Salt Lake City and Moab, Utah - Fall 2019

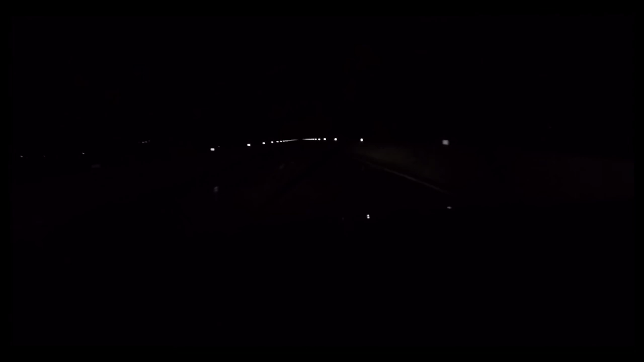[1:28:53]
You guys can't even see how freaking cool this is. Oh, there we go. Now you can see the bridge. It's a big bridge. It's a big one. Big bridge. I'm white knuckling right now because I'm petrified of bridges. I don't know why.